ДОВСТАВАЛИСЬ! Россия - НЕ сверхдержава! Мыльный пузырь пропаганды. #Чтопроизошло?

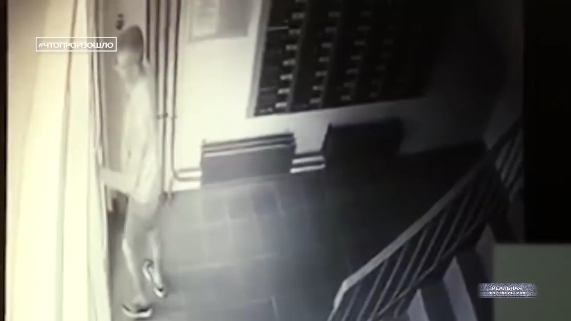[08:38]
Камера наблюдения зафиксировала последние минуты жизни 20-летнего жителя города Березовский в Свердловской области, Дмитрия Рудакова.